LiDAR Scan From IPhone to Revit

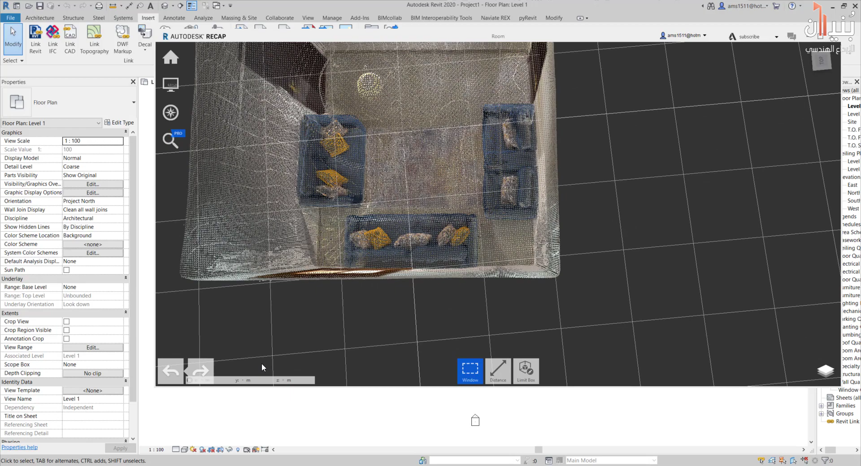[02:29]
تبع المربعات هاي فشو بعمل؟ بعمل شي اسمه Point Update Origin وأول شي بختار
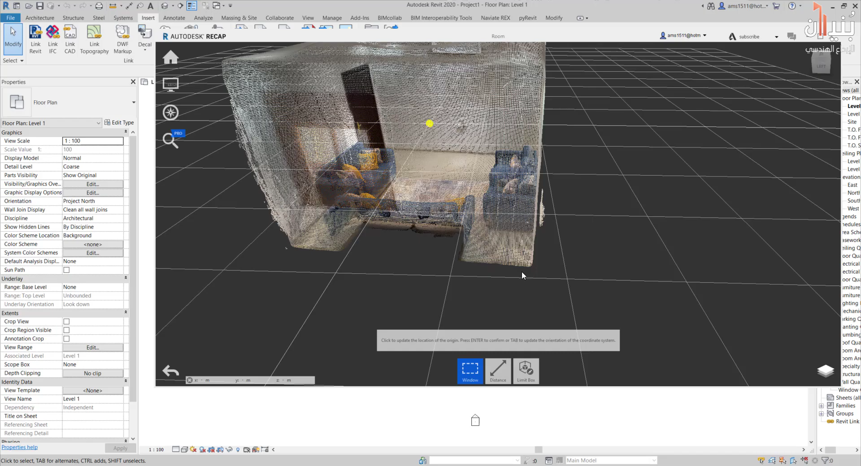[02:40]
Location اللي بديها ليكون مبدأ الإحداثيات بدل ما يكون بنصر الغرفة راح أعمله تحت هون
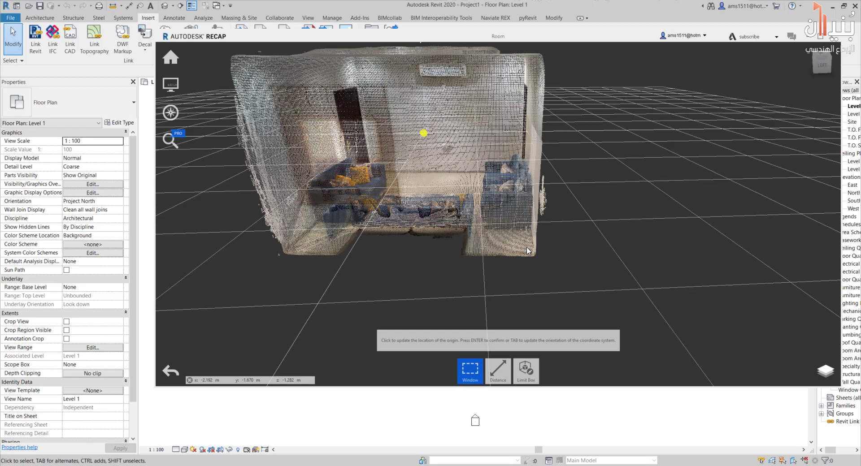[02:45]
بختار النقطة المناسبة لتكون هي
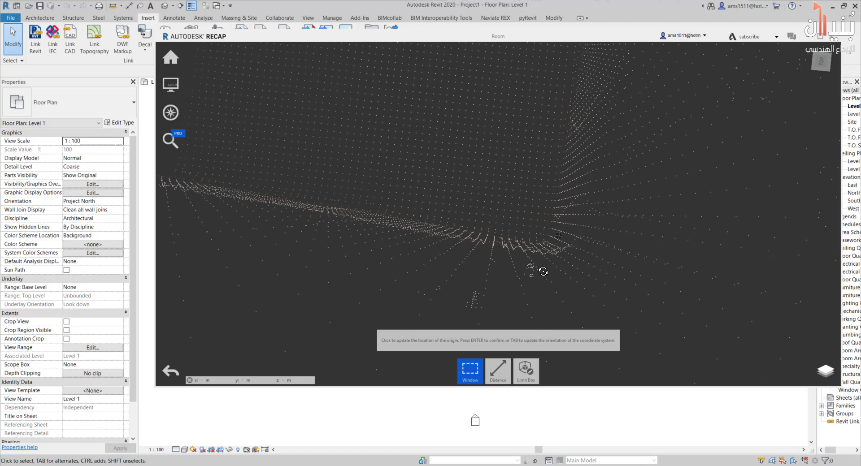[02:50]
مبدأ الإحداثيات راح أعتبر هذا المكان تقريبا ممكن أن ننزل شوي لتحت ودور لحتى أشوف المكان الأكثر مناسبة فلنرفض هذا هو المكان اللي
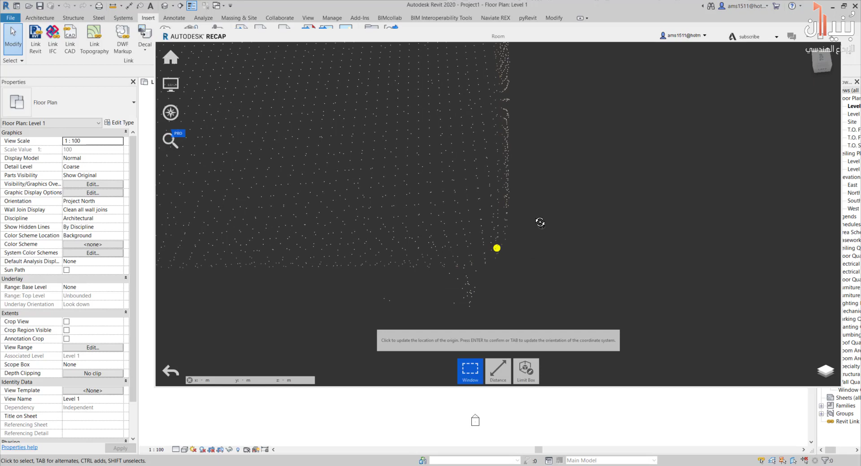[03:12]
لقيته مناسب الآن راح أضغط على Tab لحتى تشوف الاتجاهات X و Y و Z
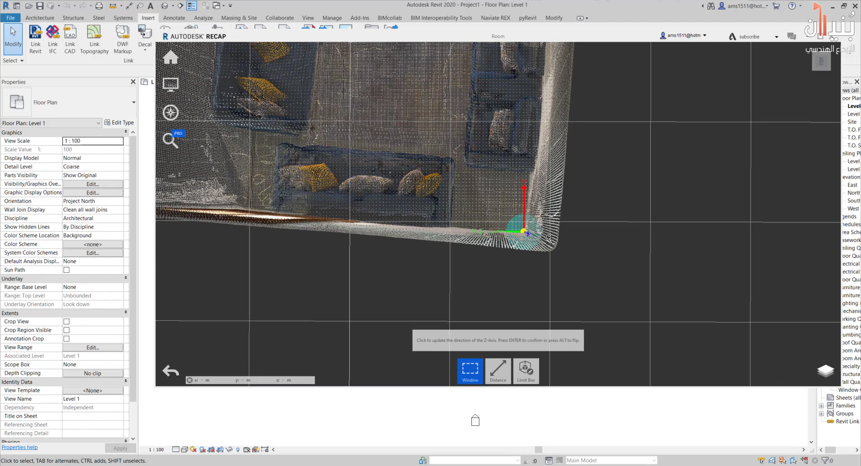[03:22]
فمنلاحظ لو عملنا زوم آوت مثل مو شايفين ما لها مية بالمية موازية للأفق تبع المربعات فشو بعمل بها الحالة؟ راح أضغط أول شي عم يقول لي Click To Update The Direction Of Z راح أضغط على Enter لحتى ثبت الزد لفوق والآن
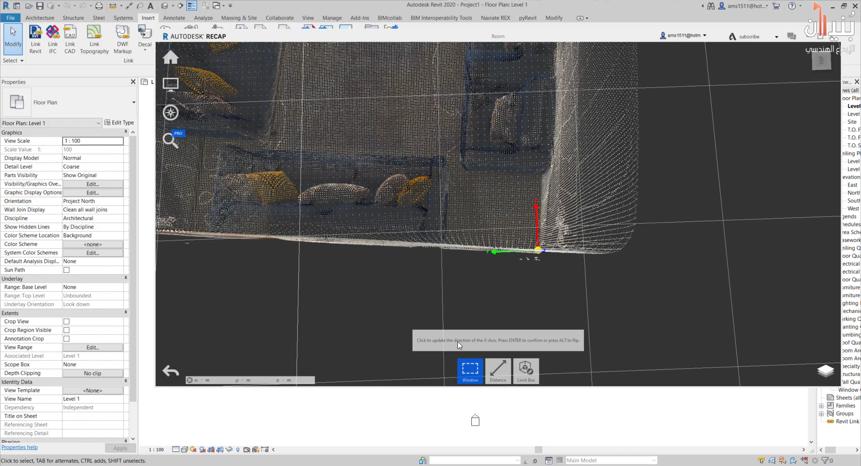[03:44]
بالنسبة للأكس راح أضغط بشكل متعامد على الأكس يعني هاي الأكس بضغط على شكل متعامد عليها بهالاتجاهات وبضغط على Enter
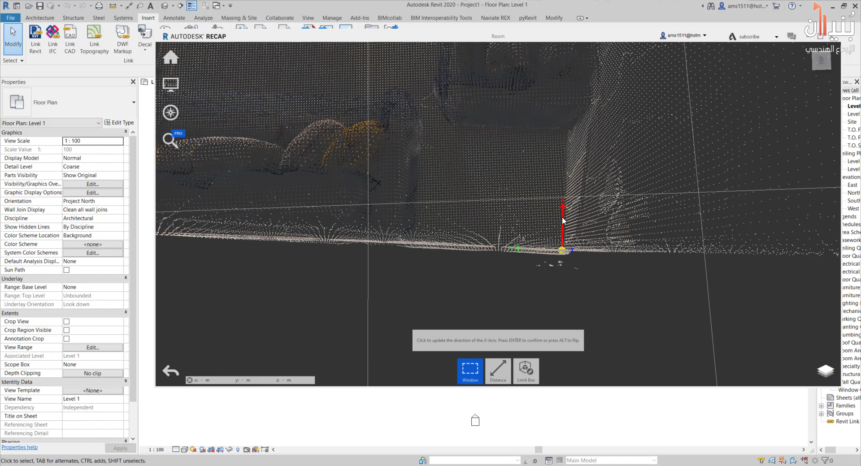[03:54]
وبلاحظ أنه مثل مو شايفين صار الشكل مضبوط على الأكس والواي
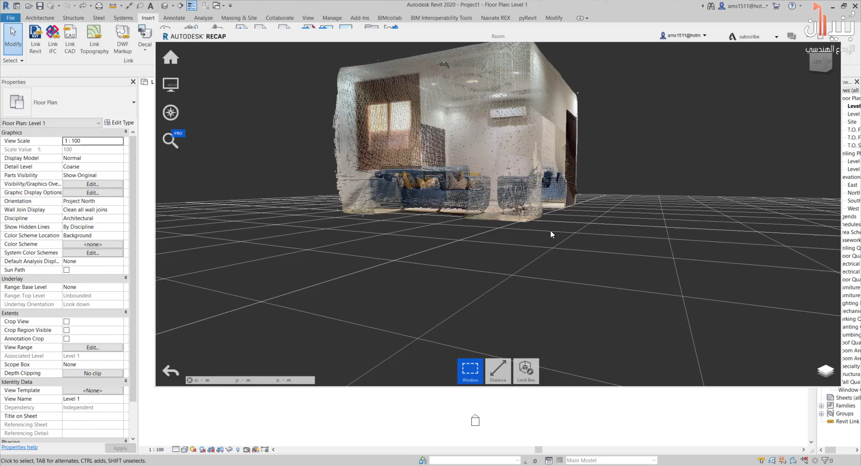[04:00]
وصار الزد يبتدأ من هالنقطة هلأ بروح على Home وبضغط على Save وبروح على Revit بختار Insert Point Cloud بختار الملف
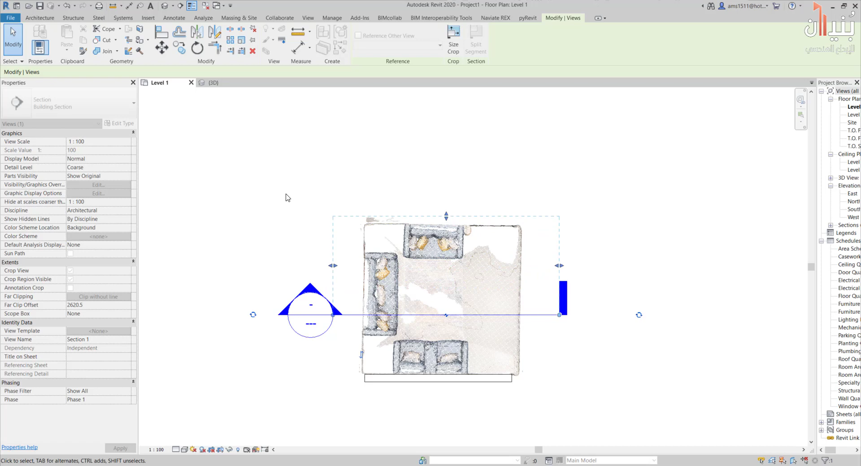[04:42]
بالـ Plant كما ينبغي طبعا بإمكاني متل ما شايفين بظهر كل شي عندي
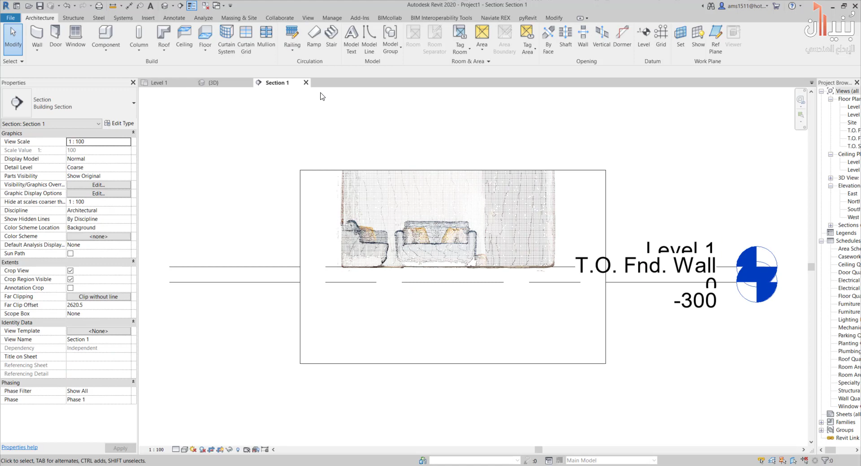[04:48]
بالـ Section وبالتالي بيكون أدق له وبدي أخذ Dimensions أو
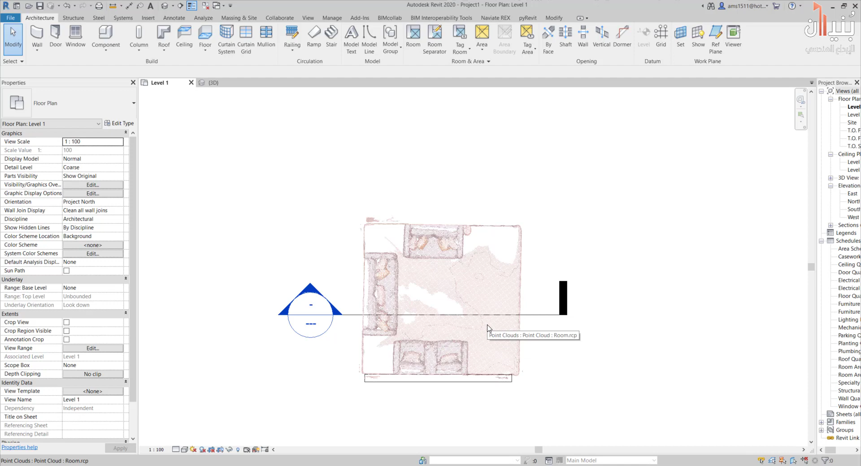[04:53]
غير إذن هي هي عملية جلب الـ Point Cloud على الموديل